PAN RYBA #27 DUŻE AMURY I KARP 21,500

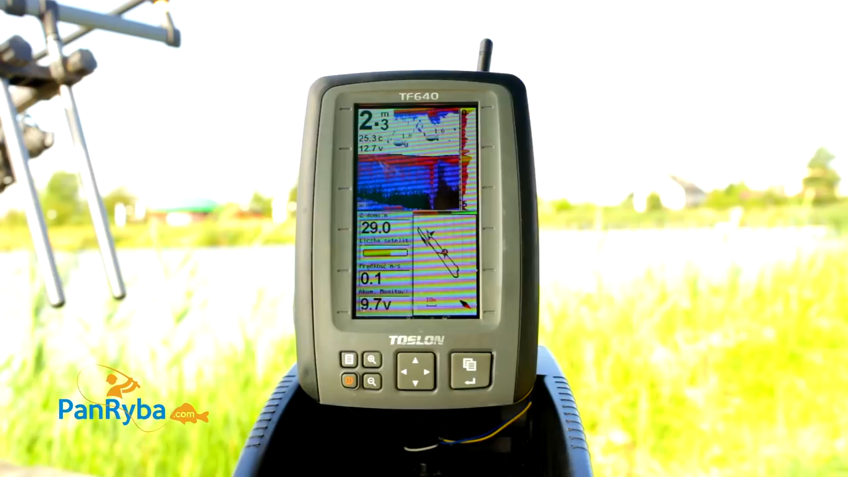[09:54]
On screen: depth 2.3 m, water 25.3°C
Toń by była wtedy, gdyby ona była na wysokości 1,50 m od dołu, czyli jakieś 30. O, ta właśnie kolejna rybka. Można powiedzieć, że ona jest w toń. ale tak mniej więcej rysuje się tutaj ukształtowanie dna.